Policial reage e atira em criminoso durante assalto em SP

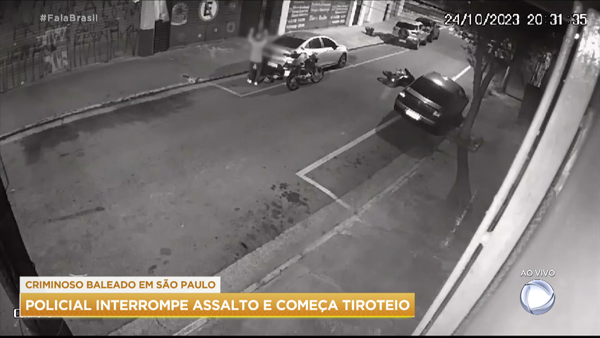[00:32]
Quer ver agora? Ele está aplaudindo, ele está comemorando. É porque já roubaram quatro motos dele. É como se ele estivesse dizendo, não vai ser penta, não vai ser penta, a quinta moto não vão levar. O cara está feliz da vida, vamos ver. O homem na garupa da motocicleta anuncia o assalto. Enquanto as vítimas descem da moto em que estavam, o comparsa também desce e corre até o meio da rua. As câmeras não mostram, mas nesse momento, o criminoso teria atirado contra pessoas que estavam no prédio e gritavam pega ladrão.